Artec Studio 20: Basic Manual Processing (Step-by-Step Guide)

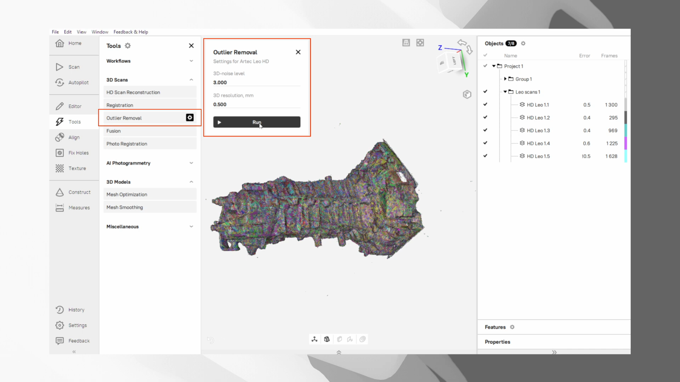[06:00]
If you notice a lot of small floating bits of optical noise around your main scan, you can use the outlier removal to get rid of them automatically. This is a great way to clean up your data before fusion, but there is one important warning. If your object has very deep holes or cavities that were difficult to scan,
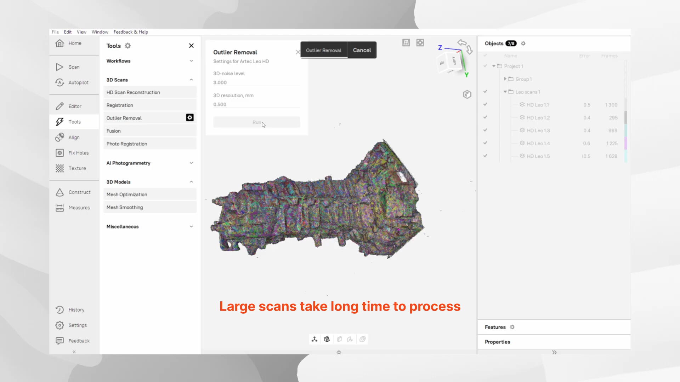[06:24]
this filler might accidentally remove that data.
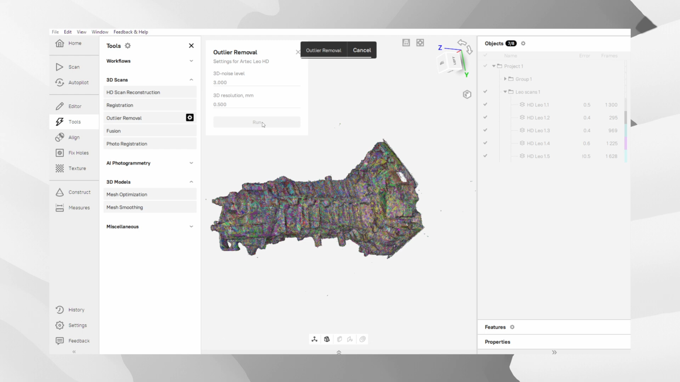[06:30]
So, if preserving those deep, hard-to-reach areas is crucial, you should skip this step.
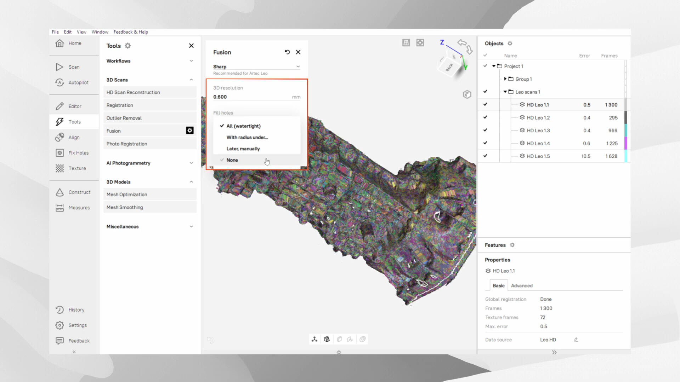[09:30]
Holes are areas that were not captured or were inaccessible to the scanner. You can choose to fill all of them to create a water-dyed model or use other masses for more control. Alternatively, you can opt to leave them open by selecting none. This option is preferable if
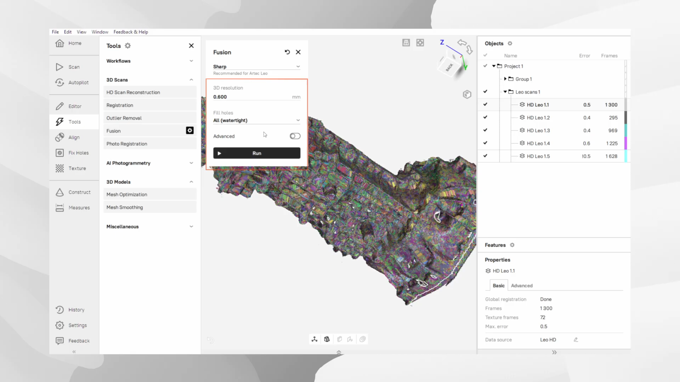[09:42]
you require a model consisting exclusively of actual scan data, as the filling algorithm attempts to reconstruct surfaces by analyzing the bordering edges of the holes.
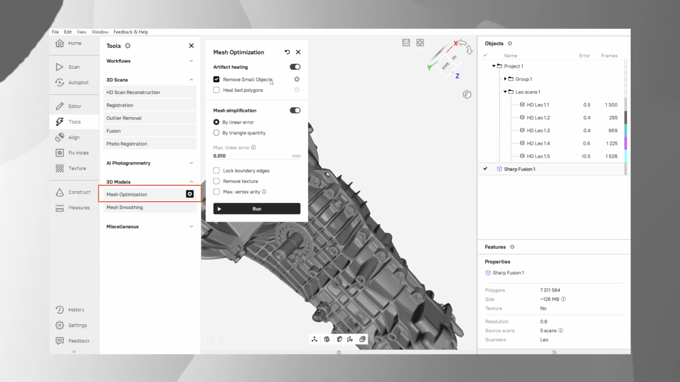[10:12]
This is perfect for automatically deleting any lost little bits of noise that might have been accidentally created during fusion. It's a quick final cleanup. The second tool is Mesh Simplification.
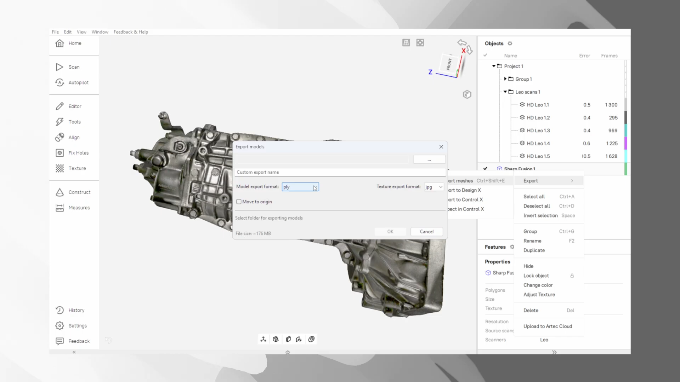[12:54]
as they can include color and texture information.